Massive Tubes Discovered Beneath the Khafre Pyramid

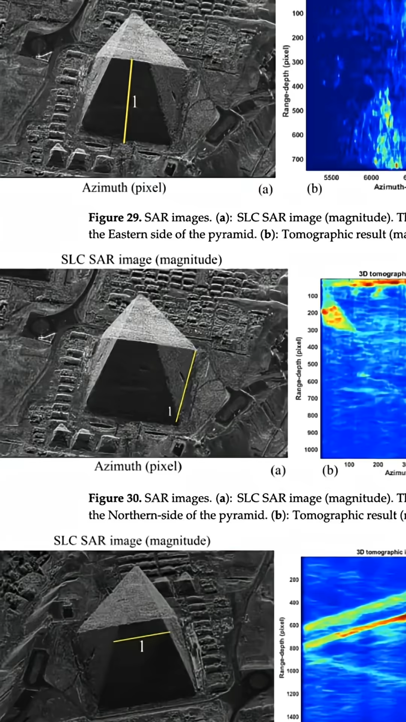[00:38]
tomographies are public so and they are like cubes that are connected
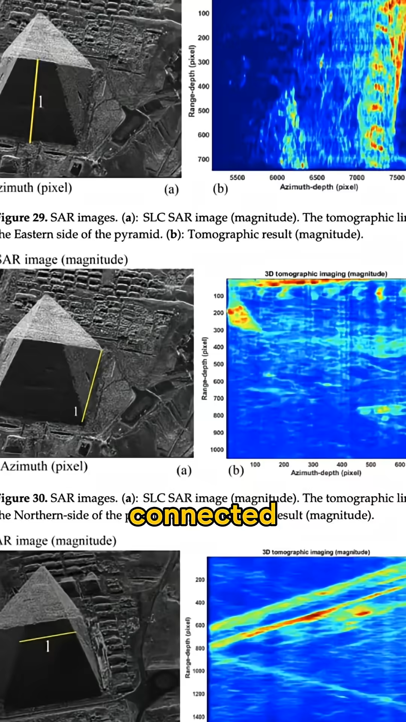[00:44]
to the base of the pyramid we